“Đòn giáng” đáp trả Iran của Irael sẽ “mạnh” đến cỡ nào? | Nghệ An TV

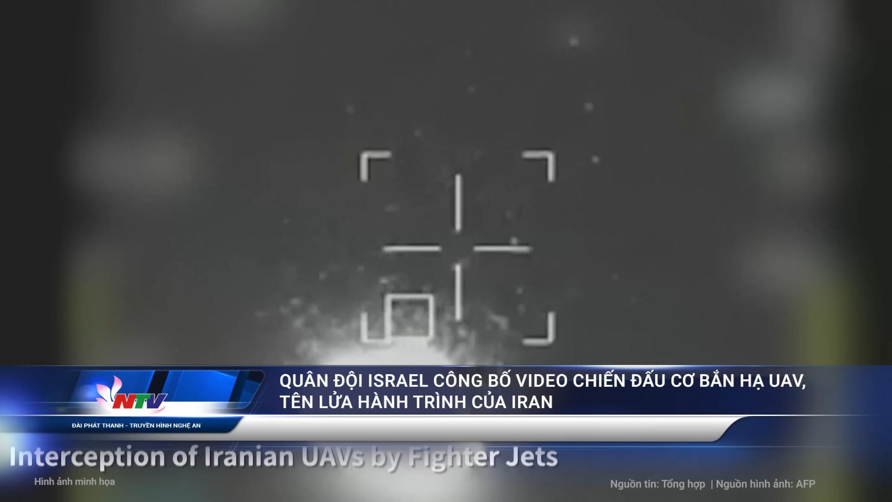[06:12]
Hôm 14 tháng 4, quân đội Israel đã công bố video ghi lại cảnh các máy bay chiến đấu của họ đánh chặn các máy bay không người lái UAV và tên lửa hành trình phóng từ Iran về phía Israel.
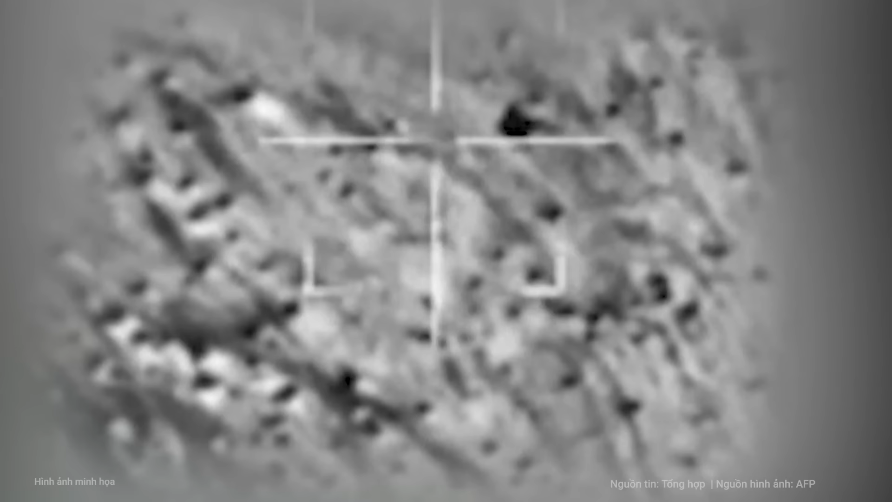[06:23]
Trong đoạn video được đăng tải cho thấy, UAV và tên lửa hành trình của Iran bị khóa mục tiêu trước khi bị hạ gục
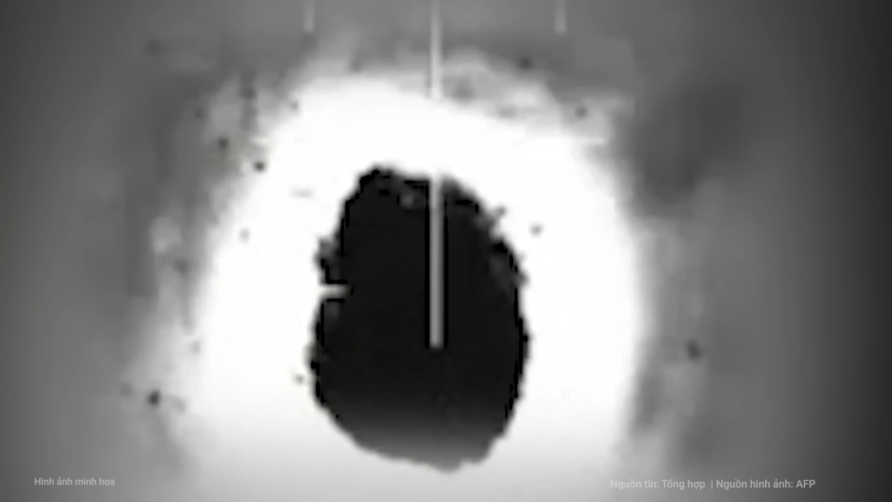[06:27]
cùng báo cáo của phi công rằng mục tiêu đã bị bắn hạ.